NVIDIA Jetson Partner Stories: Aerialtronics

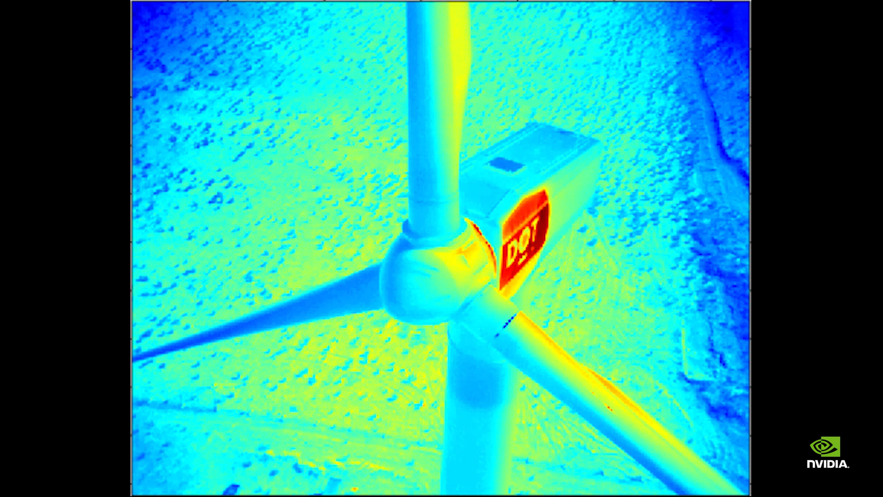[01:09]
In big windmill rigs they use a thermal camera to find somewhere where friction is too high so when a bearing is worn down or something hits something else